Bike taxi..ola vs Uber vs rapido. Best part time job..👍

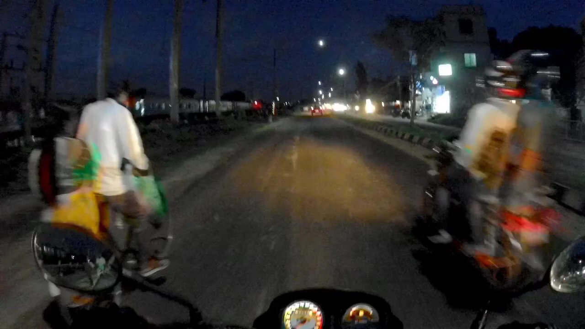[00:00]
तो गाइज देखलो अभी इद्मिंग का टाइम हो गया है और मतलों ट्रेन भी एक जा रहा है साइड में वाइच आप एरोप्लीन भी आ गया सामने